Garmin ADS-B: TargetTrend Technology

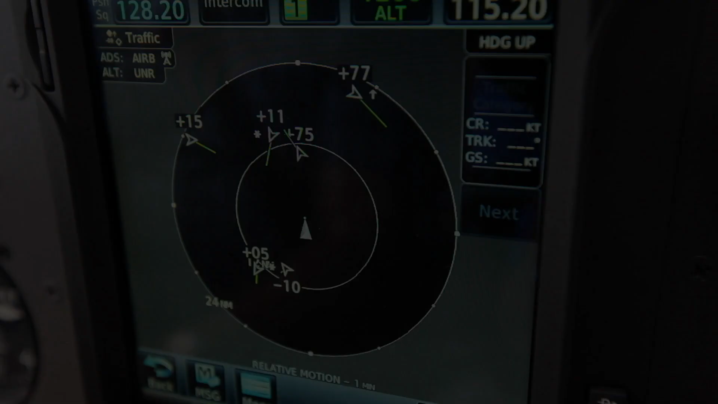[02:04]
We can introduce a feature that literally gives that pilot a more real-time picture of where that aircraft is and where he will be in relationship to where I am.